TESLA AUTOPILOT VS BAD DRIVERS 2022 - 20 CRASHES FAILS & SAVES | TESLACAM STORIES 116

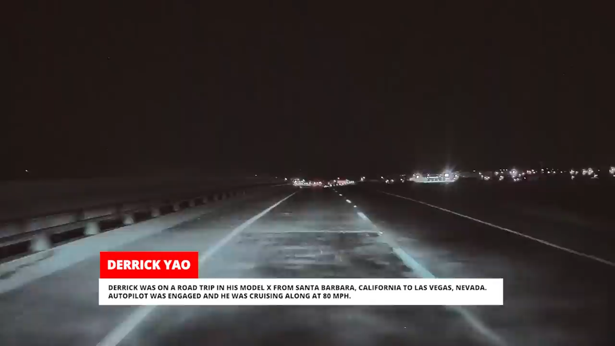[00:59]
derrick was on a road trip in his model x from santa barbara california to las vegas nevada autopilot was engaged and he was cruising along at 80 miles per hour all of a
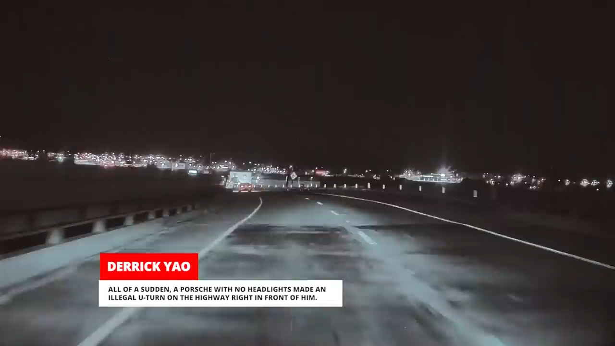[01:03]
sudden a porsche with no headlights made an illegal u-turn on the highway right in front of him
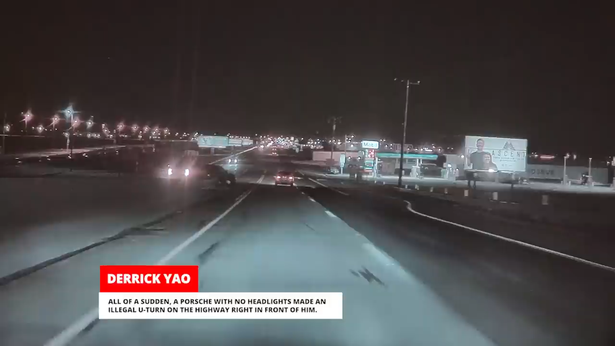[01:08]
autopilot didn't react at all and didn't apply the brakes or give derrick any
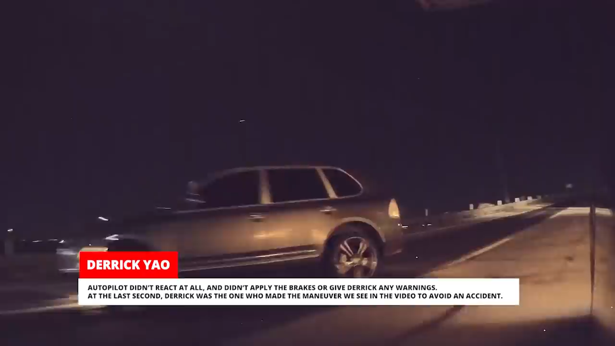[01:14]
warnings at the last second derrick was the one who made the maneuver we see in the video to avoid an accident everyone
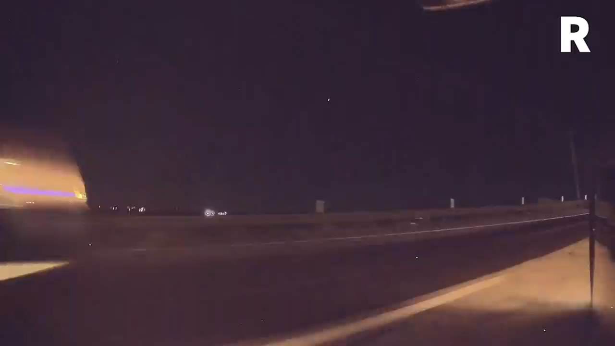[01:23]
was okay but both derrick and his girlfriend were really shaken up this is derrick's fourth tesla with the last two both getting totaled in rear-end accidents so he's hoping this one will last a little bit longer
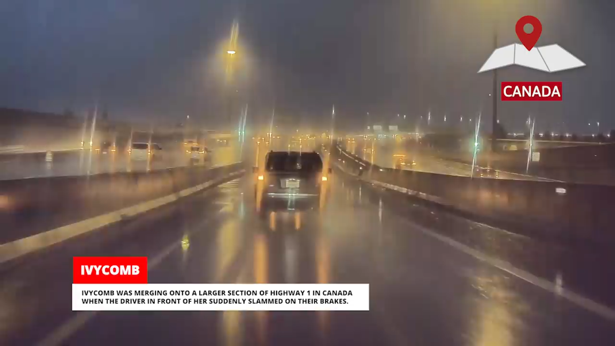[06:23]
ivy comb was merging onto a larger section of highway 1 in canada when the driver in front of her suddenly slammed on their brakes ivy comb had been checking
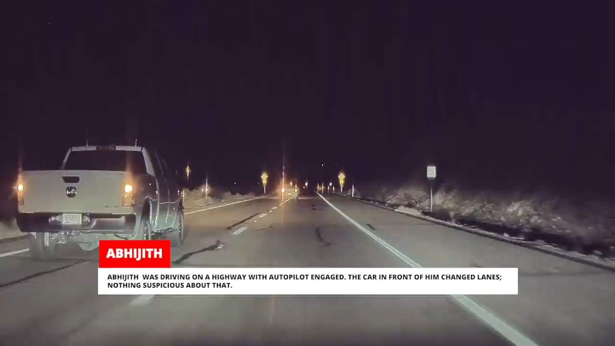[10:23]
changed lanes nothing suspicious about that when he got closer he suddenly saw a person just standing in his lane looking at their phone
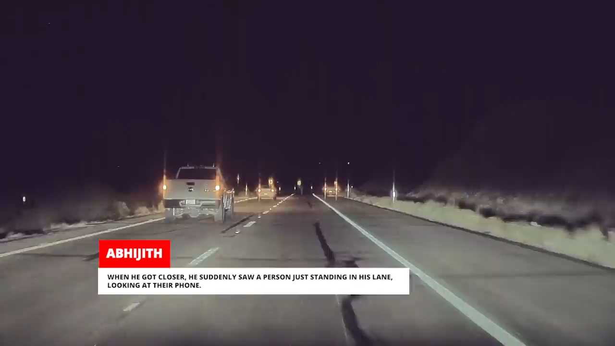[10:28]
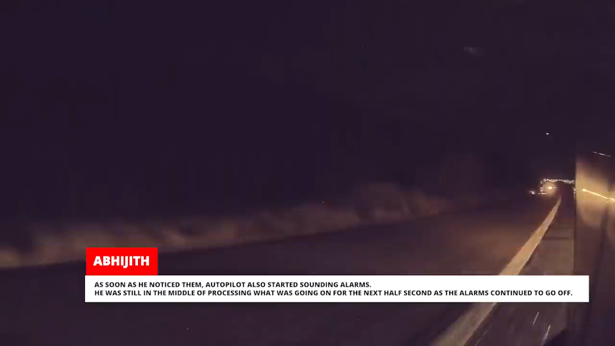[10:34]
as soon as he noticed them autopilot also started sounding alarms he was still in the middle of processing what was going on for the next half second as the alarms continued to go off
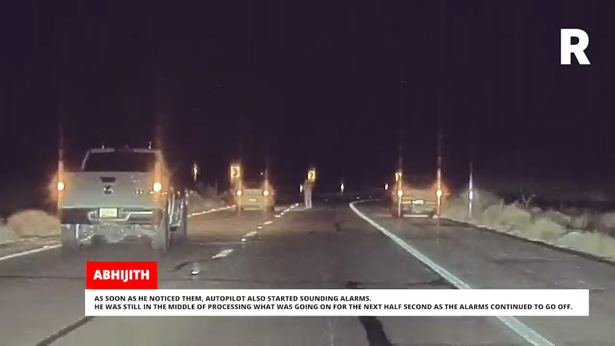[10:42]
autopilot must have understood that he wasn't going to be able to react in time safely so before he had a chance to swerve autopilot did it for him as a result the tesla narrowly
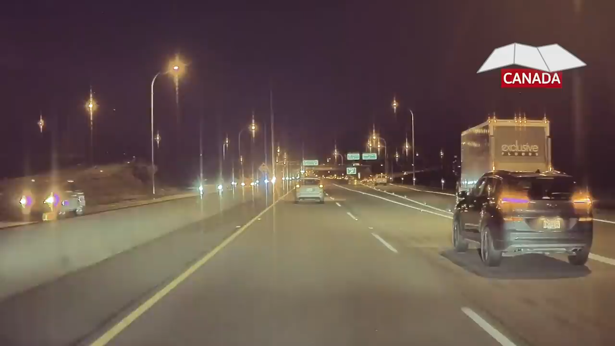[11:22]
was using autopilot in canada when traffic up ahead came to a complete stop autopilot applied the brakes very
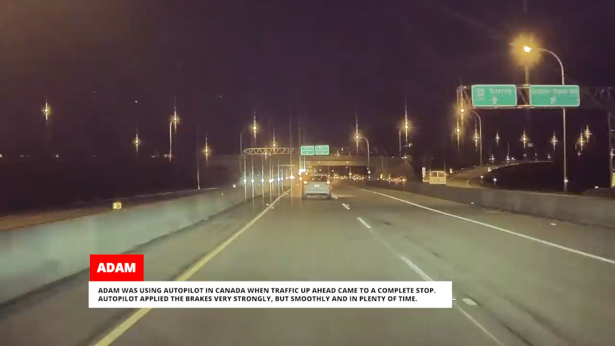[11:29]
strongly but smoothly and in plenty of time